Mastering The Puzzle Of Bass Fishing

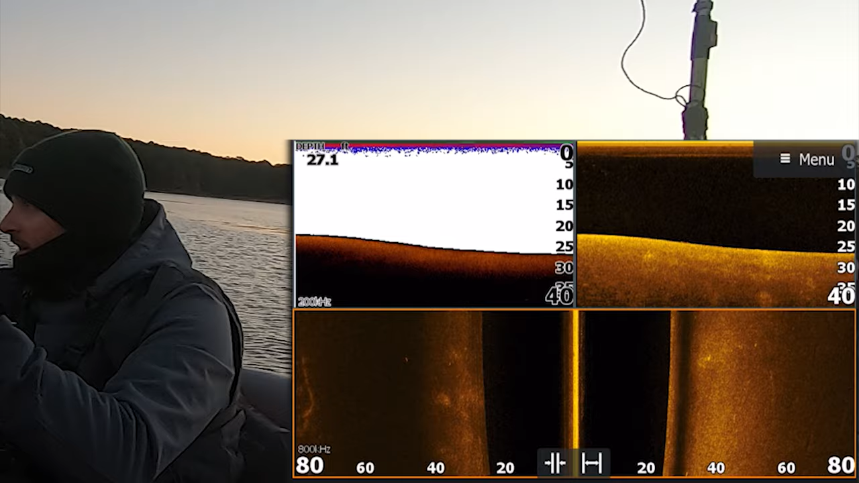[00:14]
so you're gonna be looking at my screen here guys i'm on this lake i've not been on this lake last
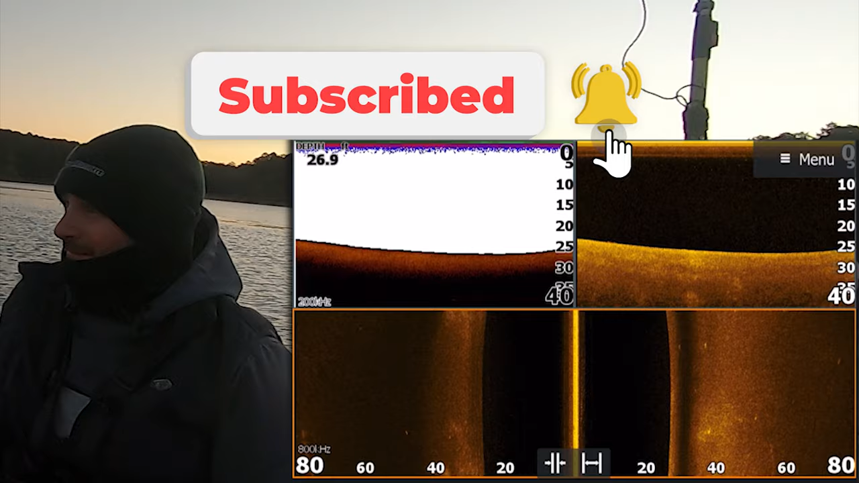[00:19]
time i was on it was i think march april of this year and i was only on for like a couple hours now there you go you see some good those are two good fish right there um are they bass i can tell you they are not um anyway
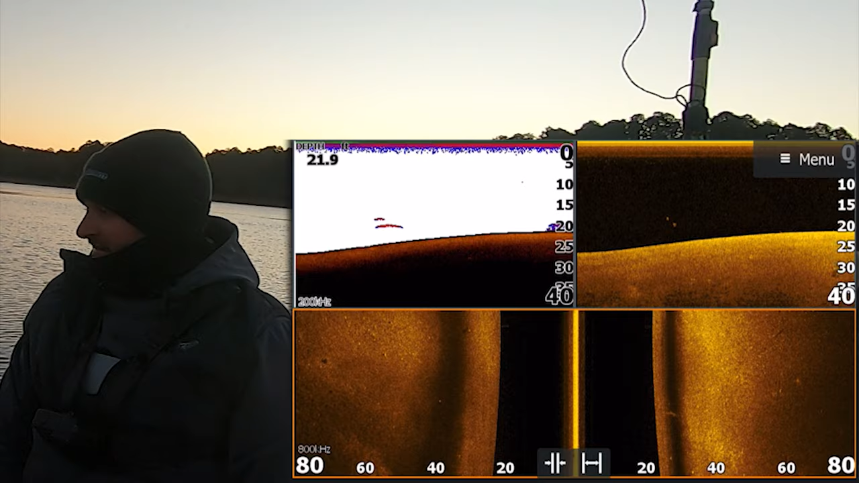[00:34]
there's you know one thing about this lake today we might run into some hybrids uh i've been fishing lakes with hybrids much lately so you know
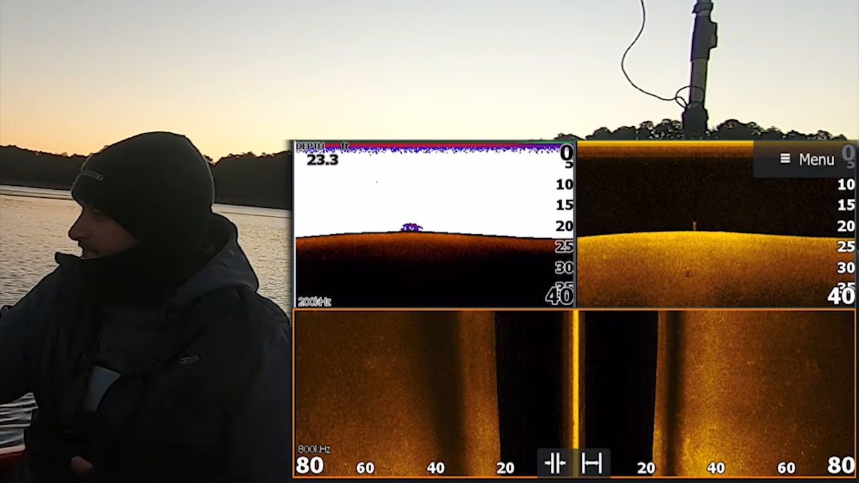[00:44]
hybrids throw a wrinkle so i'm right now in the back of this creek near the ramp and i know there's a little high spot up here i've already graphed it one thing about this lake that uh i never
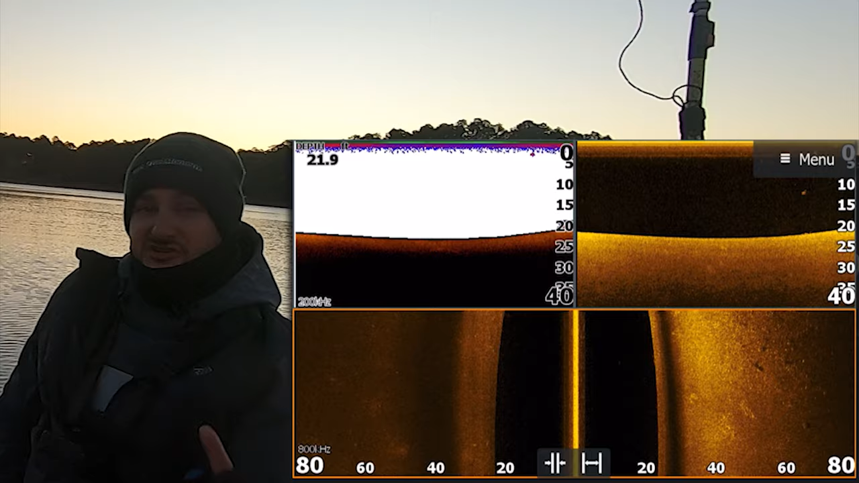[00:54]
fished it with but it's kind of came back as uh it has grass you're about to see some here on the side scan there you see some rock uh those are just little patches of grass kind of coming up
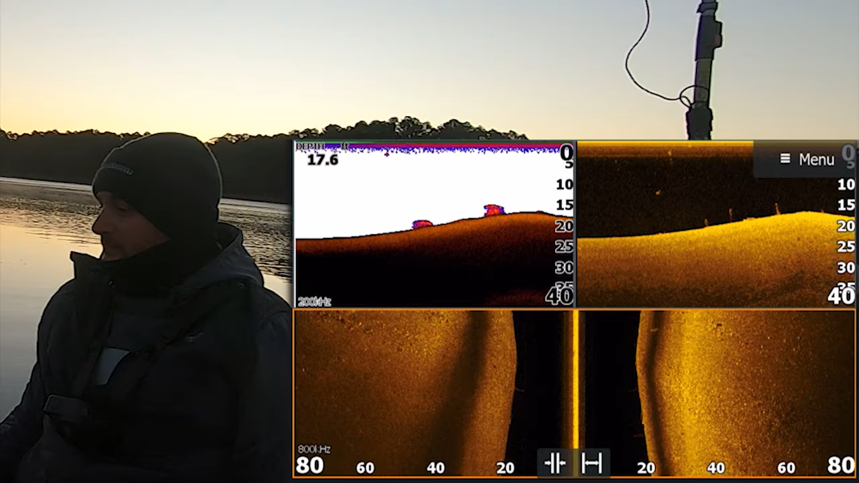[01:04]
there's some rock there to the left you're looking at right now um one thing i've
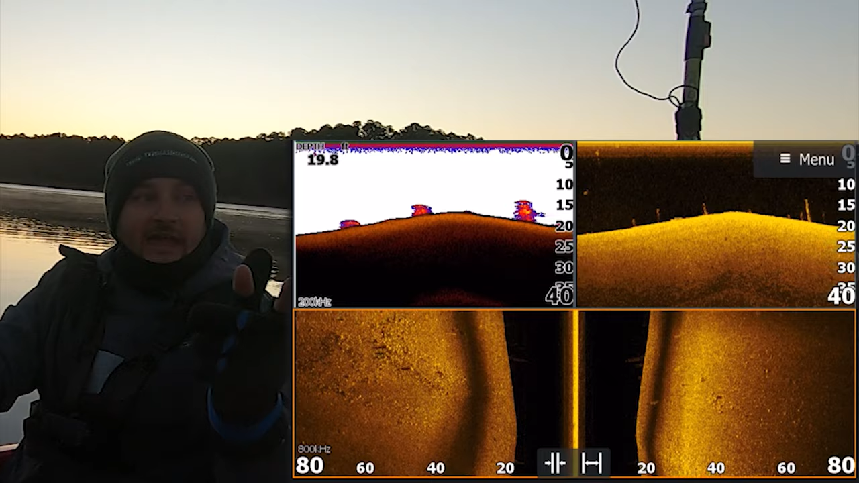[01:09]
yet to seen is bait fish though so um i'm
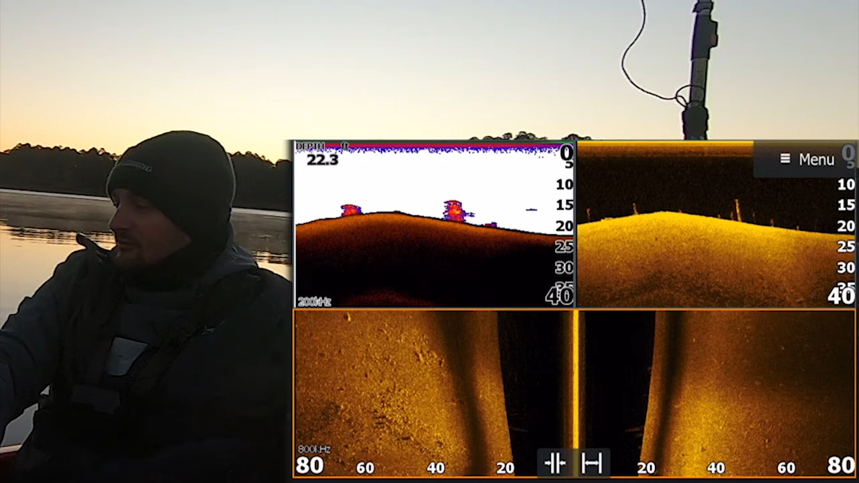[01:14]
just starting back here to this little high spot and guys it's still it's the first november okay and uh the deep dive app which i've already looked at it today i'm going to show
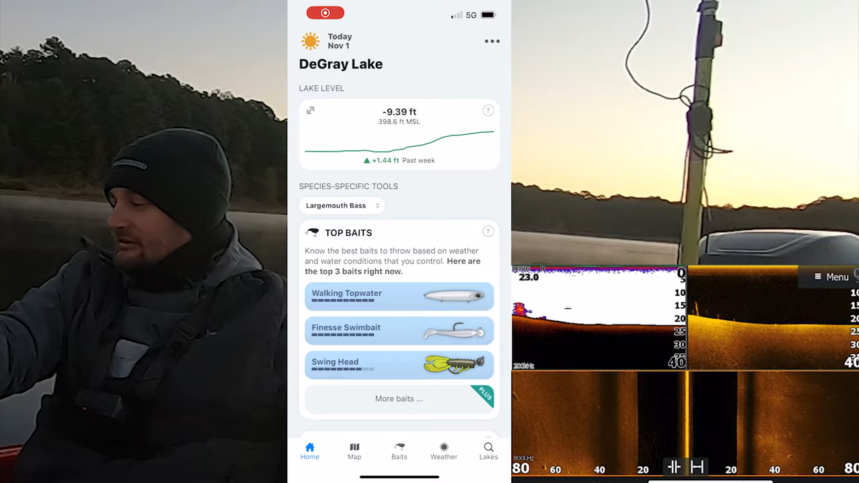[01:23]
you the deep dive app right here the deep dive app kind of said the best area of the lake by their tournament data
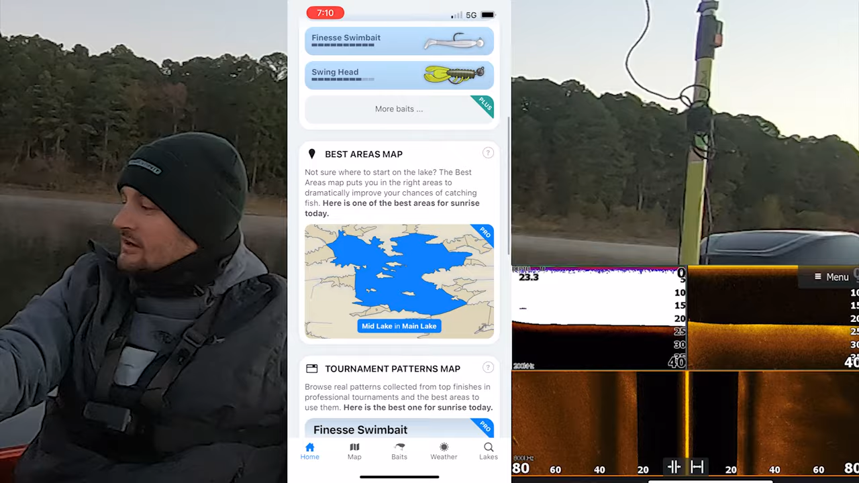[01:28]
and um this is the strategic planning process and it says that mid lake area
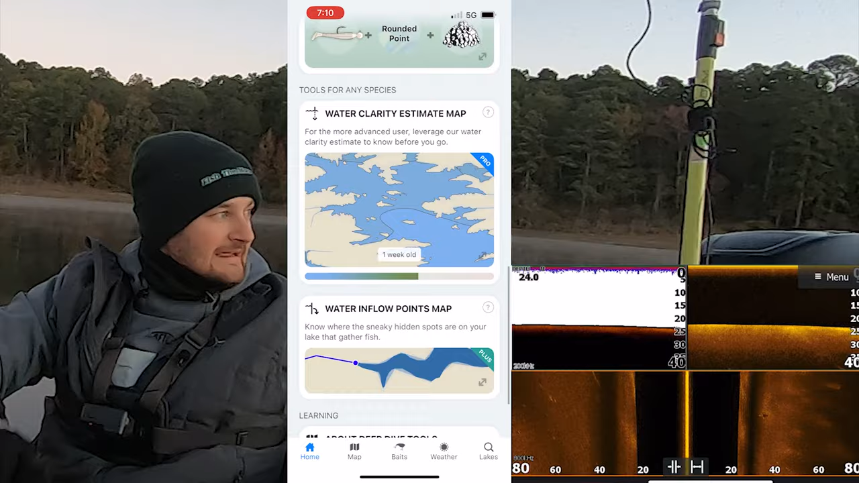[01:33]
and and guys i'm in the back of this creek just seeing because you know it's i mean it's the this is also a cold front like guys this was warm now it's cold as you see i'm bundled up it's 30 degrees right
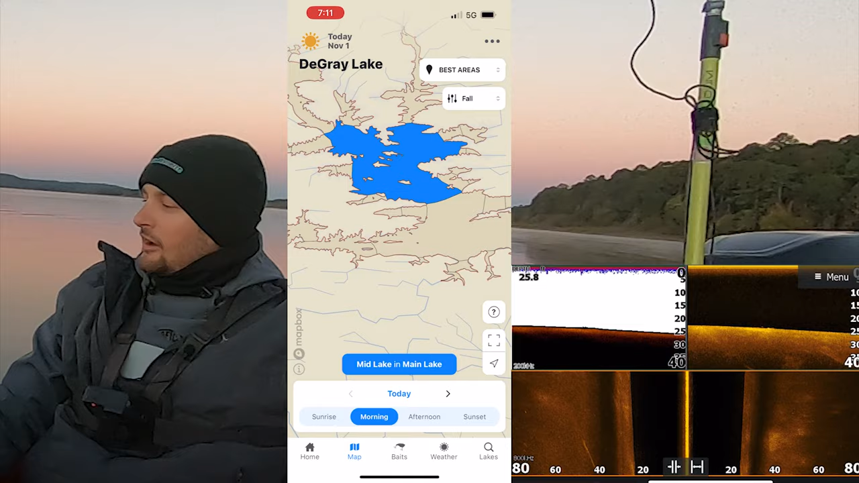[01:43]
now uh but it's interesting because this is first november and guys when i did fish this lake a lot growing up there was two years back to back the year was 14
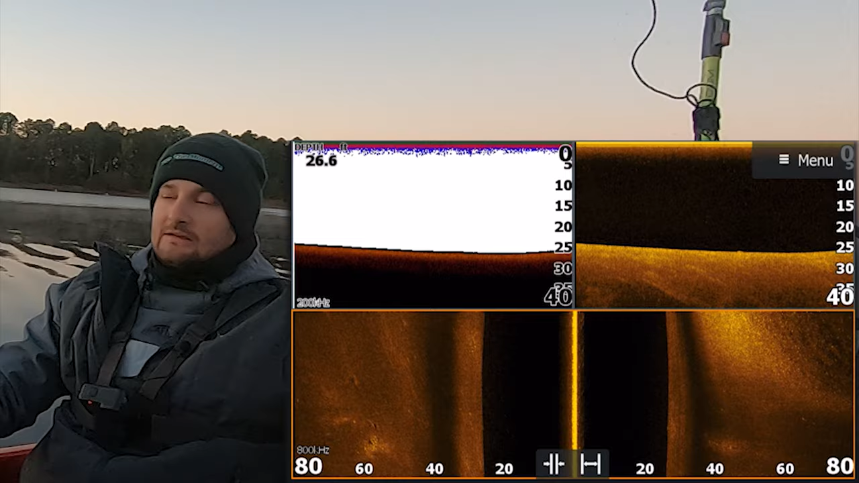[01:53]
uh one year was 2014 not back to back the other was 2012 but we whacked fish back in this creek but it was thanksgiving week pretty interesting and this is not thanksgiving week so that deep dive app somehow might be on track of that mid lake area but now when i look at the the top baits there's still nothing guys i'm up here i'm about to go up on this high spot right here let you see some of the grass and brush i've already graphed over it oh there's some fish right there you kind of see on the bottom there's a couple little fish i did see some fish out there in like 40 feet like there were some suspended and some on the bottom but
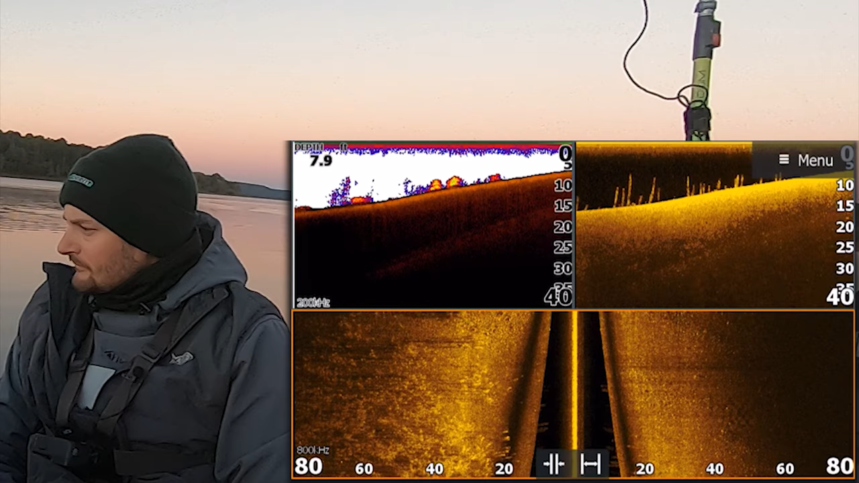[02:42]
i don't you know i'm not going to go throw with those yet here comes the grass just patches of it so you can kind of see um and it's getting kind of shallow fish just busted up there but guys um back to the top bait still when you look at the top baits it has a bunch of good baits that top bait feature just came back out which i'm actually excited
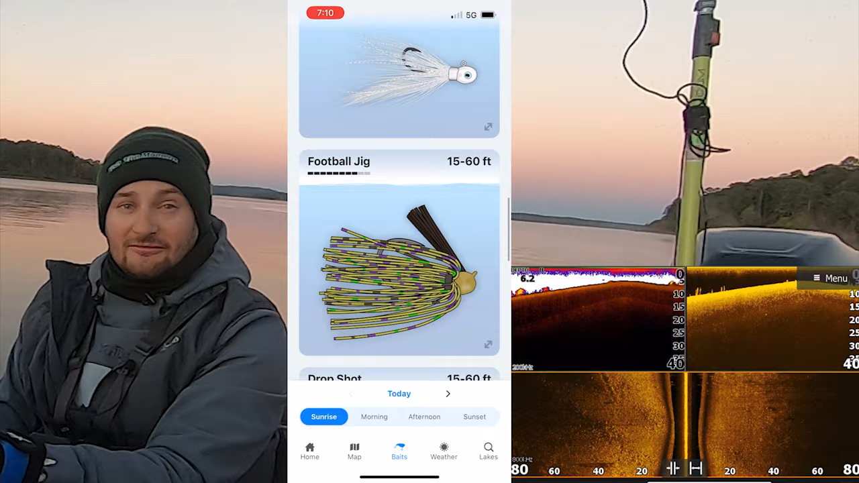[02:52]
about fired up about okay oh that top baits you can use it i'm getting real shallow i'm kind of in the middle of this creek on and i'm not in a good spot there's all that grass i'm just letting